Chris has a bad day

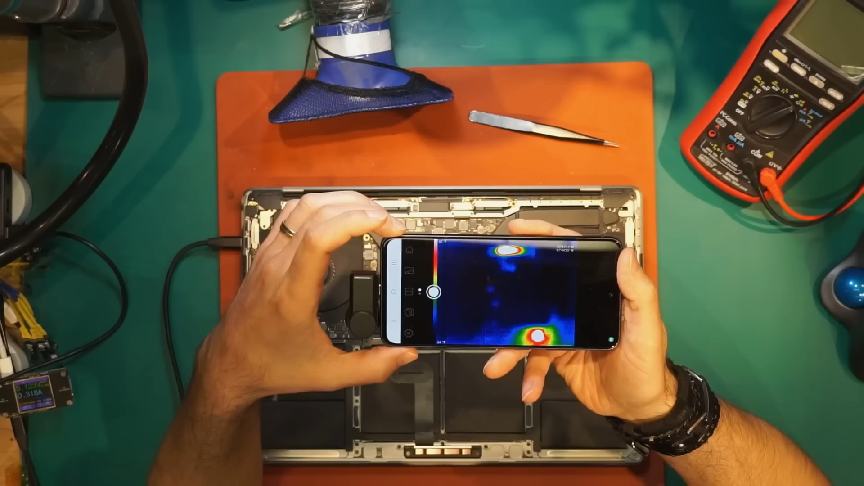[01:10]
uh i'm gonna show you what yeah and take a look this is a back converter nearby the vega gpu this is this guy here
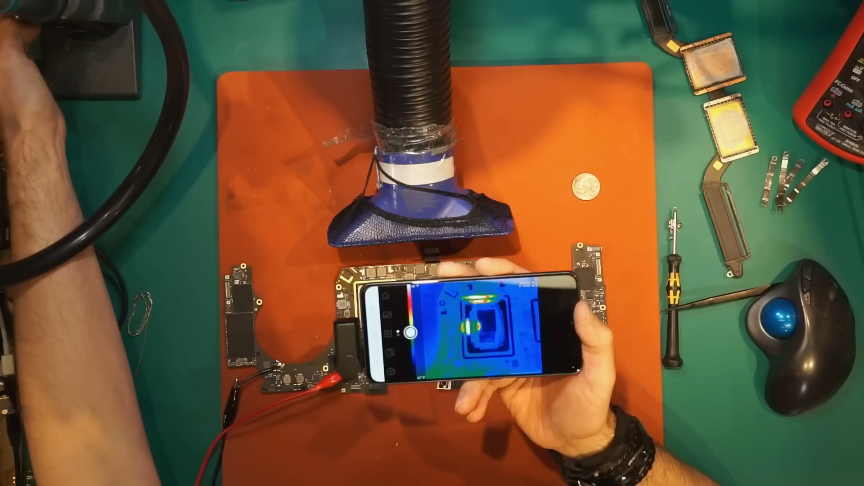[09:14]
OK. Three, two, one. It does take half. 0.5A. Oops. Nothing gets hot around this GPU. Maybe something on the other side.